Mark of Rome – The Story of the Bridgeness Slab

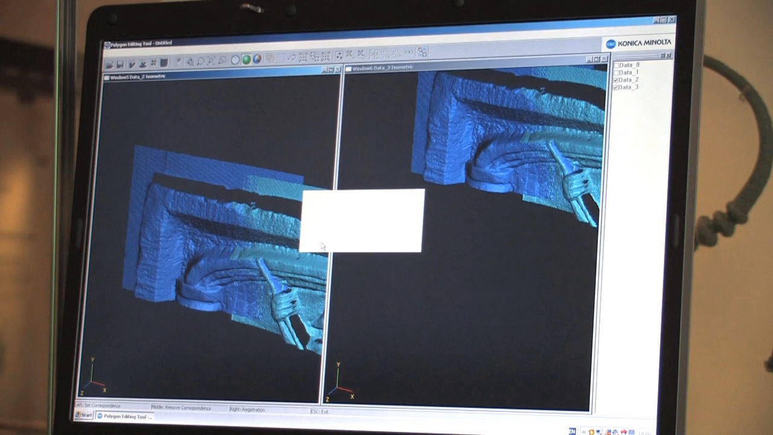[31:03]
That gives us two point clouds, which we then have to go back into the software and process over one another,
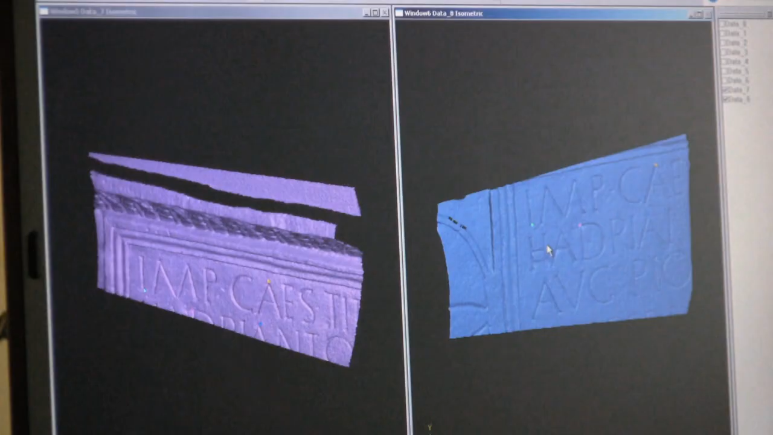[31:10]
registering them to one another so that the meshes fit as precisely as they possibly can.
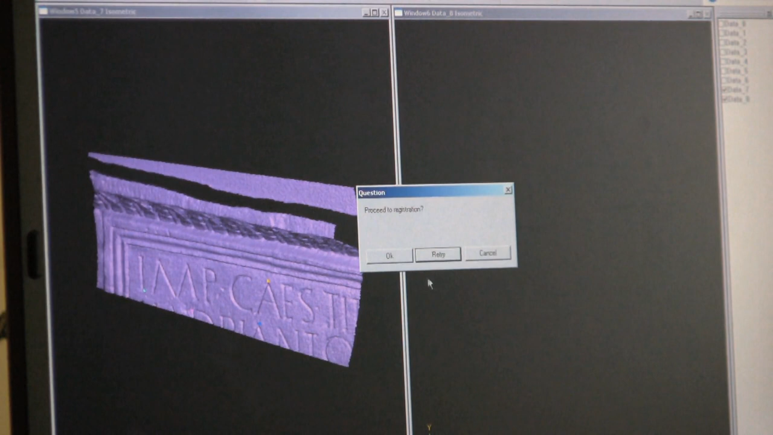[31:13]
This enables the surface to be built up.
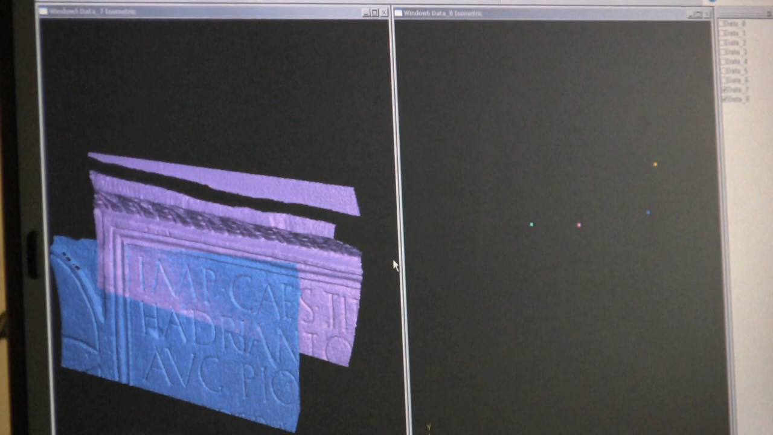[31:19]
The end result is something of a three-dimensional mosaic, if you like,
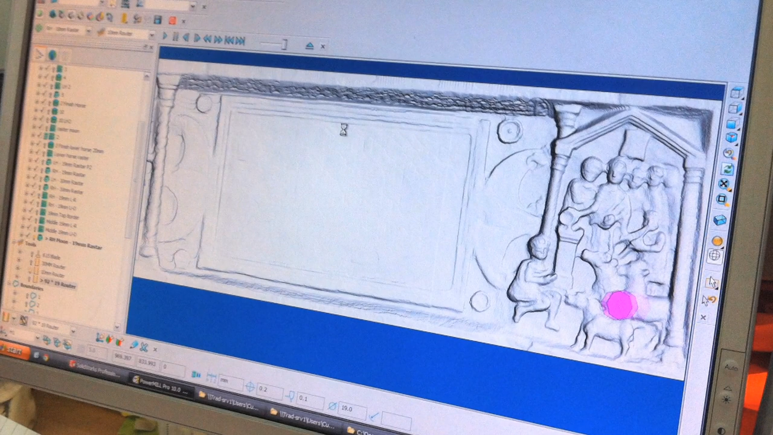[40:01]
which we've then had to take and turn into a program that our machine follows.